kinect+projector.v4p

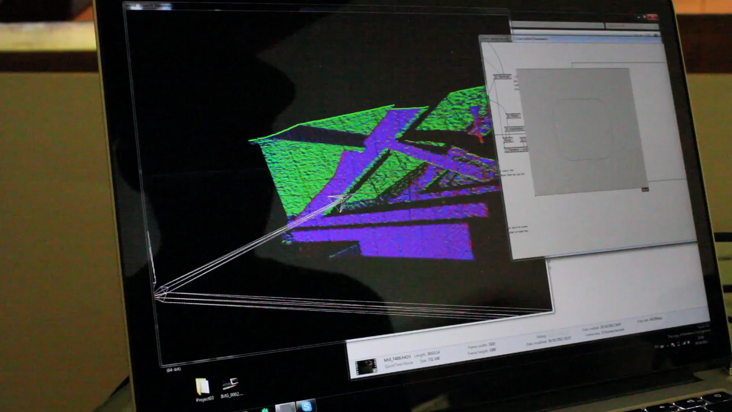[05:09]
In fact I might make it so big but it's impossible for it to not hit. Okay, right, that's handy.
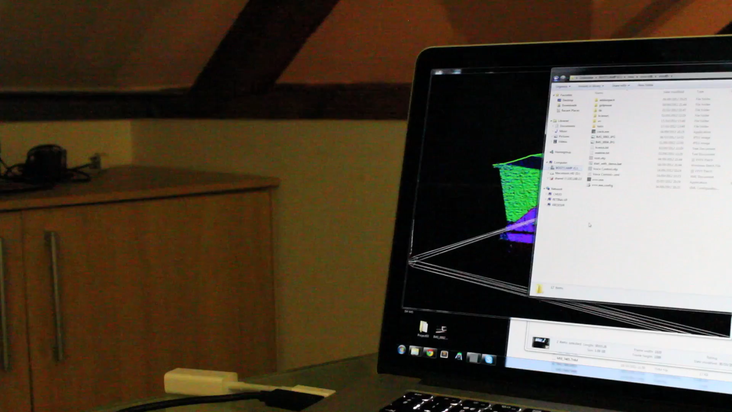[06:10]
Okay now so you'll see what happens basically. When I hold up a sheet in front of the connect in the projector which allows the chessboard to be seen
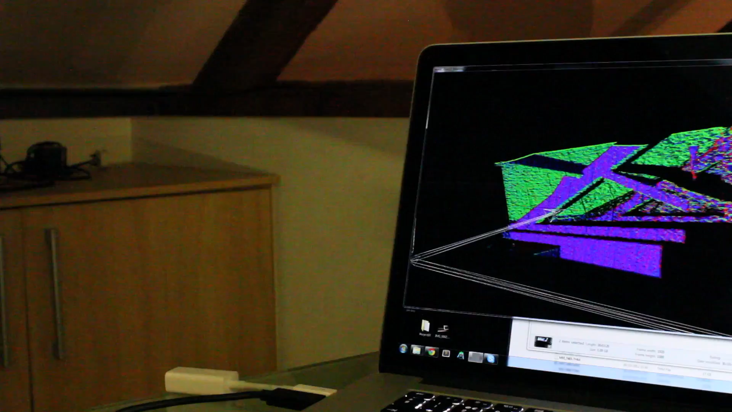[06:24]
as a chessboard then the connect will recognize that image.
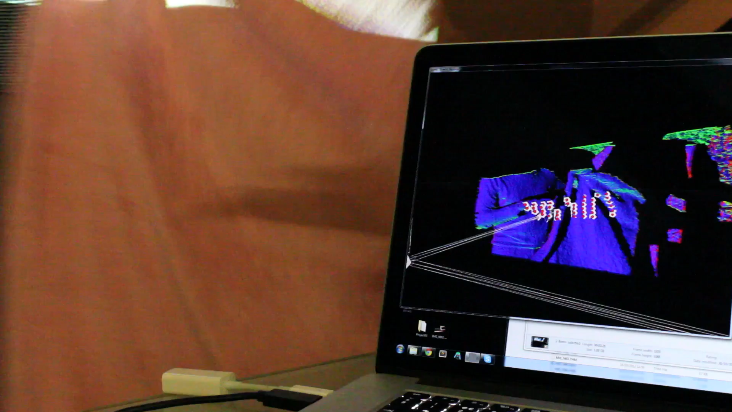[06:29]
So here I can just use a towel or anything you know it doesn't need to be flat because these
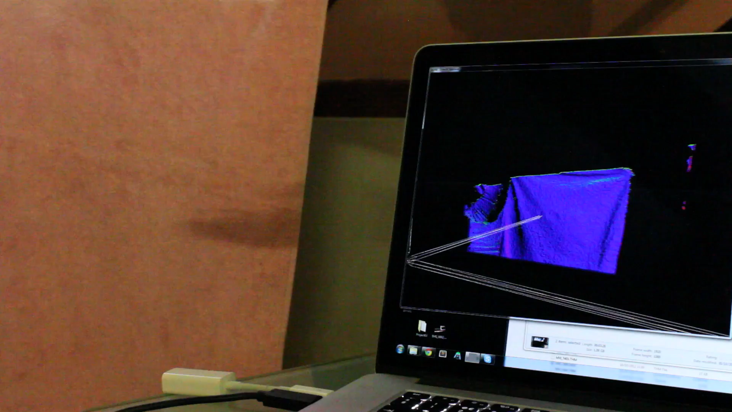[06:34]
3D points they're always you know they're 3D points anyway. We're not thinking about this as being a plane we're thinking about it as each individual point.
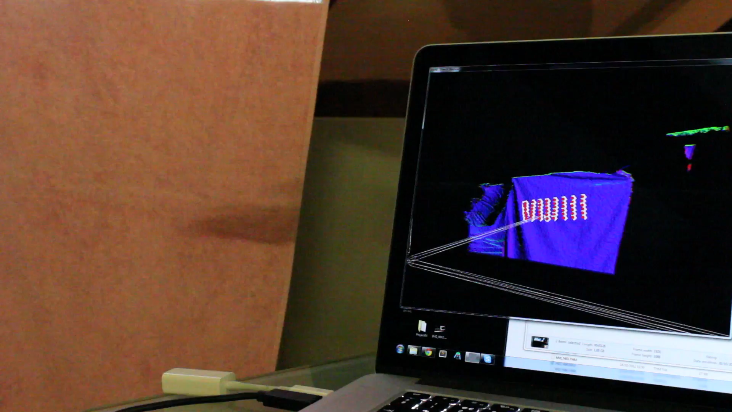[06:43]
Right so when you get like an image like that we want to insert that as a data set as a data point.
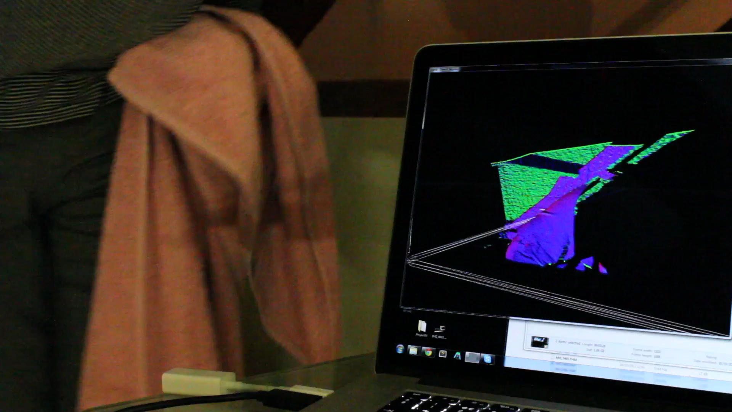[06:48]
So I'm just going to get my cursor over this insert
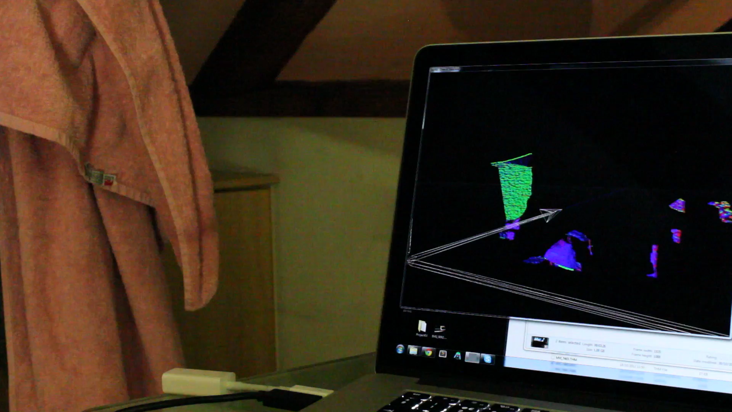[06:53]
and I'm just going to hold this in my left hand and wish that I had someone to help me but I don't.
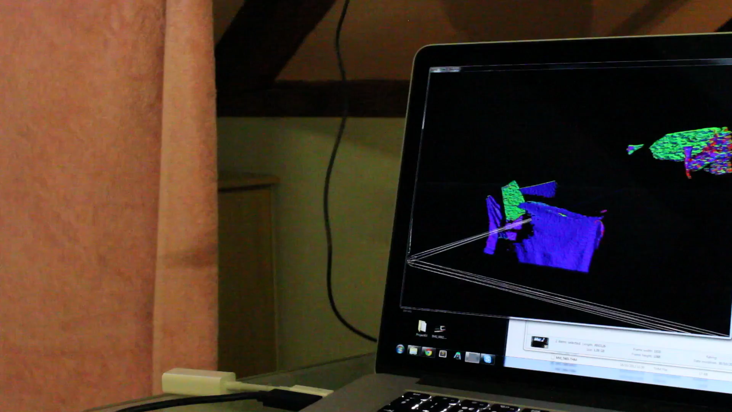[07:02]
And like I said there could be some kind of automated system for this as well and that's usually a good way of trying to do this.
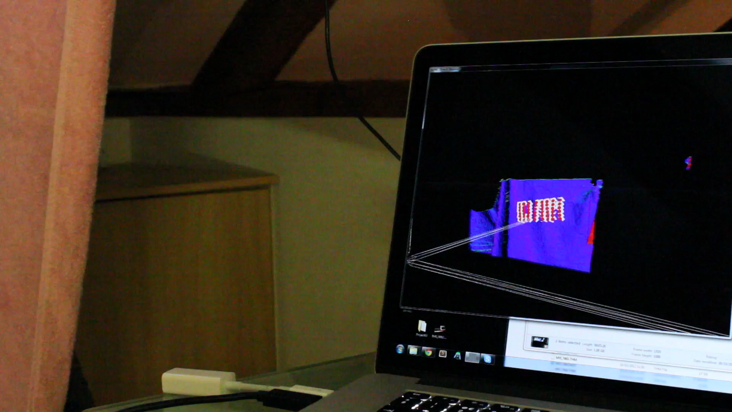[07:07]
So there you go. Right I've got one data set, two, I'm just going to do a third.
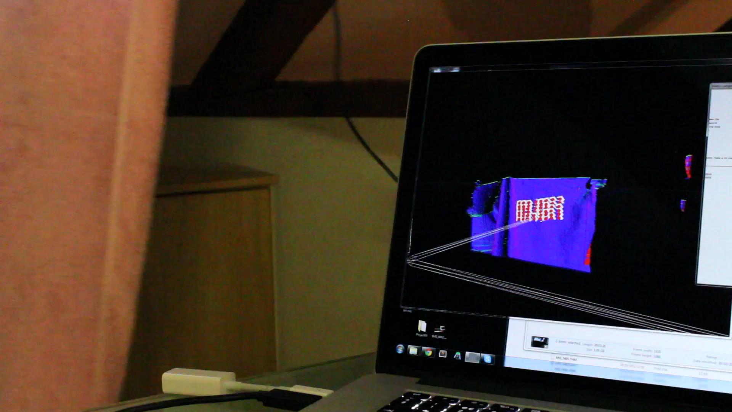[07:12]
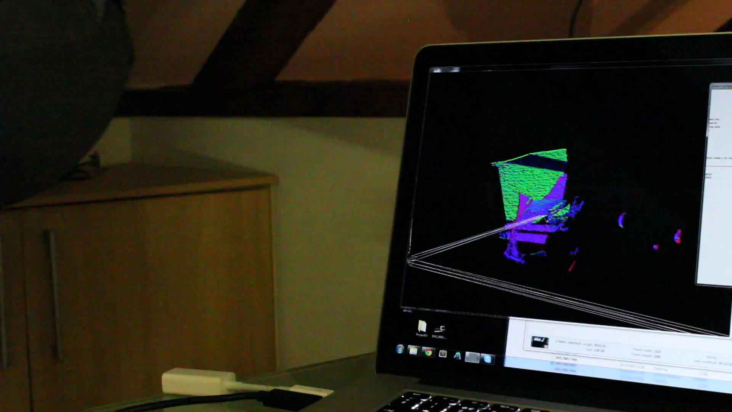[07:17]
Right and then now what I'm going to do is I'm just going to move the camera around. Okay so I didn't take very much data there you know the actual routine took like maybe 10 seconds or something. If I scroll around
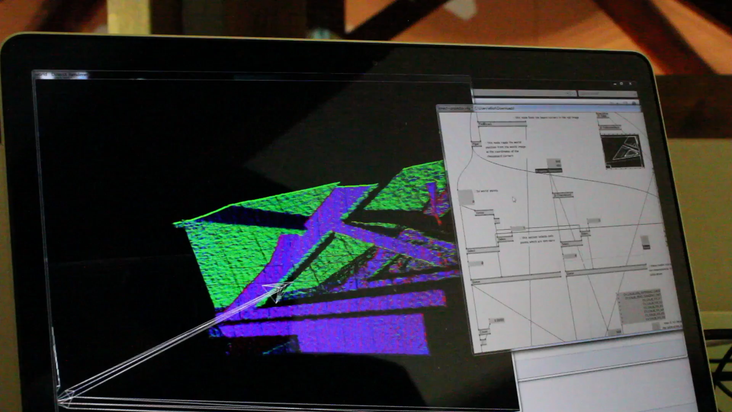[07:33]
then I can see here it says I've got 144 data points. This is underneath this count here. And if I hit do on calibrate camera right click on it and success comes out of the bottom it tells me it's calibrated.
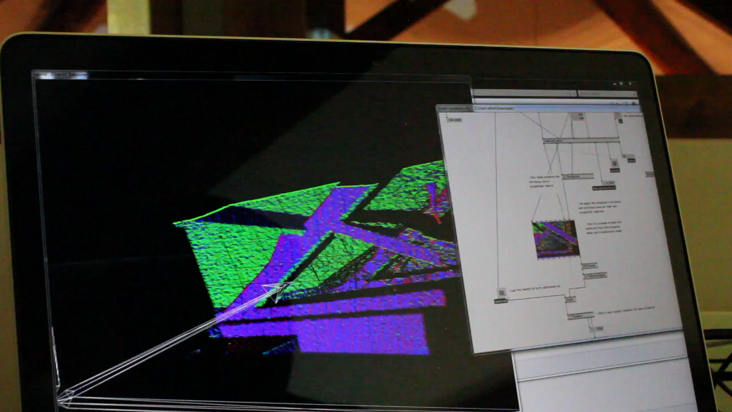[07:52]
What I can do now is I'm just going to turn off the calibration mode and instantly going over to my